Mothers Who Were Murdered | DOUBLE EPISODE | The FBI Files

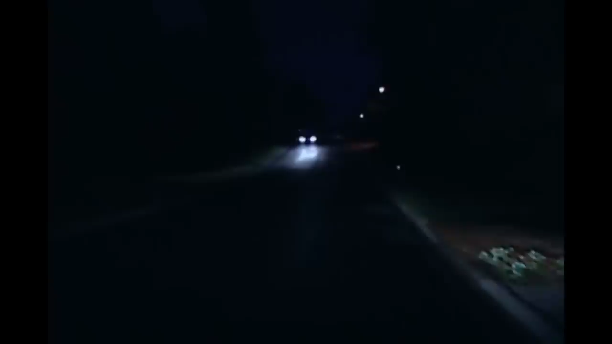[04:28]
After a 9-hour drive, they arrived safely in their suburban Atlanta neighborhood of Marietta.